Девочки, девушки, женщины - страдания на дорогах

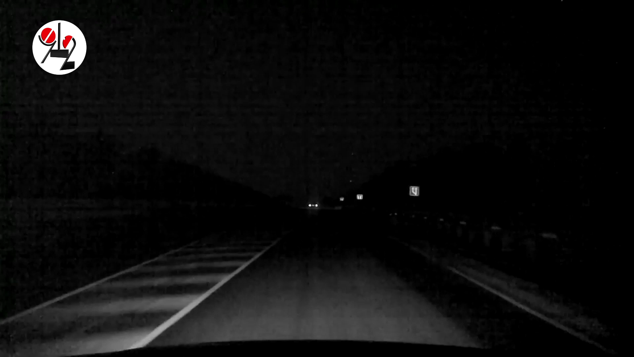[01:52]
Она видела стоявшую на обочине на аварийках Мазду, притормозила, а вот вышедшую из этой машины женщину не заметила.